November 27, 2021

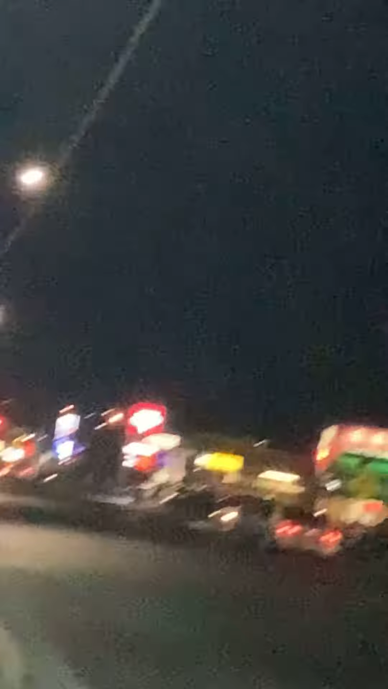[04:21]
Those lights are pretty over there. Okay, we need to get back up here, sister. Go with us. Yeah.